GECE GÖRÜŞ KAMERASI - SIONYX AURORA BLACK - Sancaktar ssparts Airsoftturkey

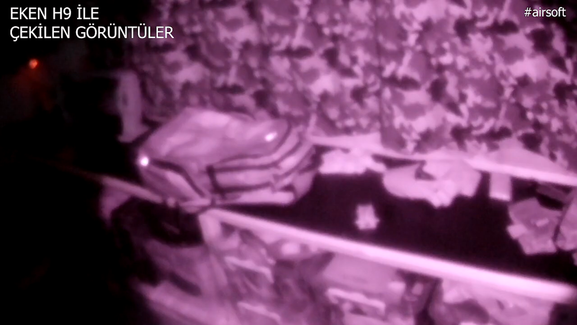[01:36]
Zamanında kendim yaptığım bir kameram vardı. Eken H9 kameraların işte IR filtresini sökerek lensini o şekilde monte ediyordum.
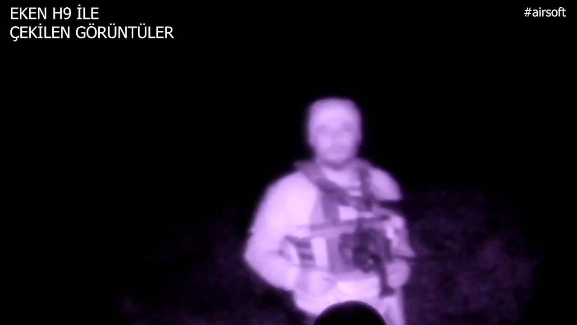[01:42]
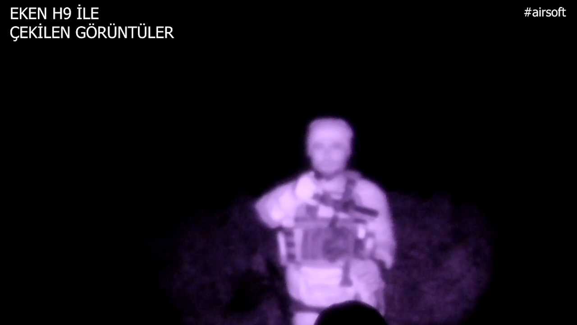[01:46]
Kızı ötesi lambayla gece biraz olsun iş yapıyordum. Kör olmaktan iyidir. Ama tabii ki çok güzel bir performans beklemek imkansız.
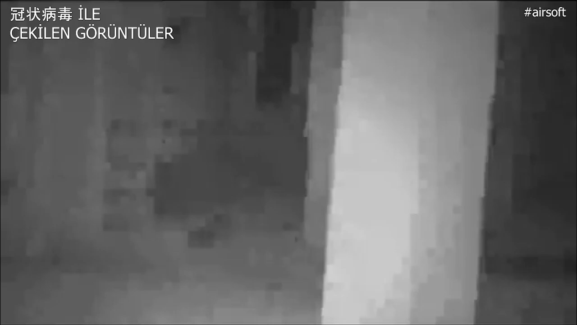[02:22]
Bir stadyumda olduğunuzu düşünün. Tribündesiniz ve sahada bir tane kedi var. O kediyi çok rahat görürsünüz. Ama sahada sizle kedi arasına bir tane ağaç yerleştirirseniz Sahanın başka hiçbirini göremezsiniz.
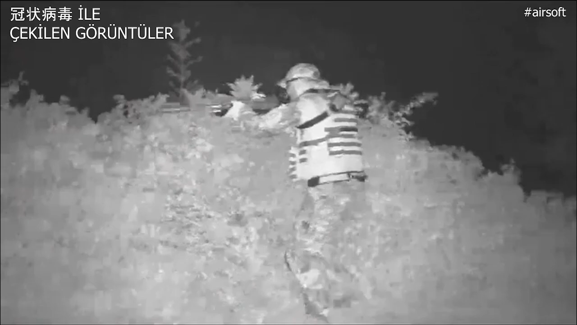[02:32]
Sadece kız ötesi fenerin aydınlattığı ağacı görürsünüz.
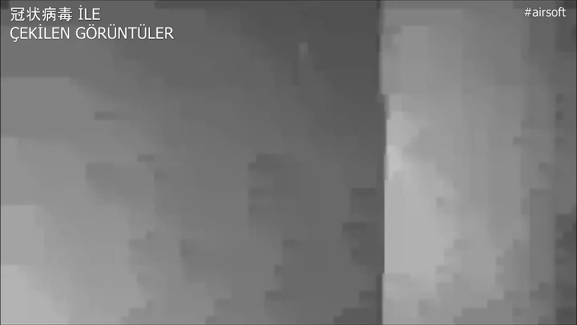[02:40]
Ve yine LED ekranları olduğu için parlaklığı kıssanız da gözünüz için çok parlak oluyor.
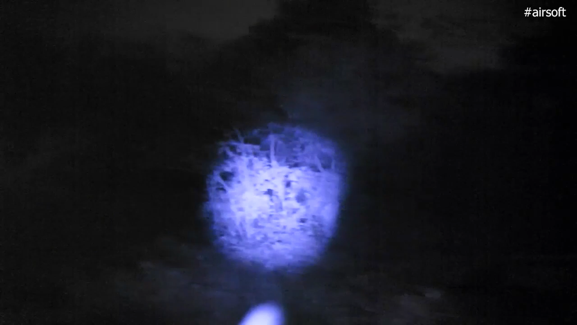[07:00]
Şöyle baktığım zaman gece kim var kim yok. Her şeyi aslında görebilirim. Normalde mesela bakın şurada lazeri kapatayım.
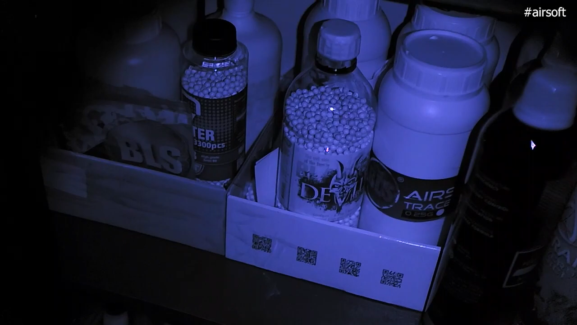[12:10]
Burada BB'lerim var. Mesela bakalım. Şu BB'yi mesela masaya yatırayım.
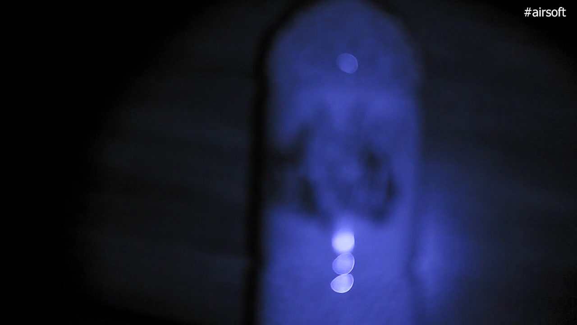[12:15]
Hemen odağımı elimle düzeltiyorum. Devil BB.
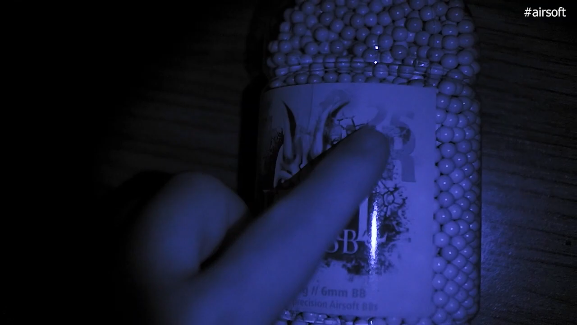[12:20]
0-25 gram. ASG vesaire. Yani bütün detayları okuyabilirsiniz. Onun haricinde böyle ilginç olabilecek.
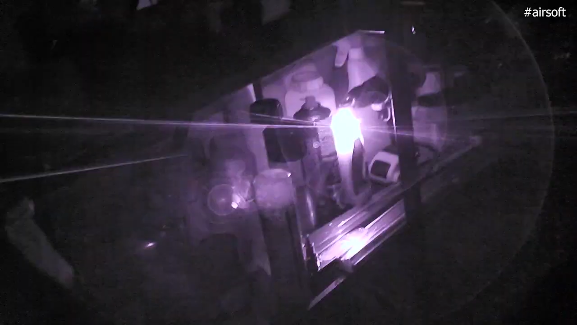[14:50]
bakın Peckbox güzel bir yere tutup parlatırsanız etrafını görürsünüz.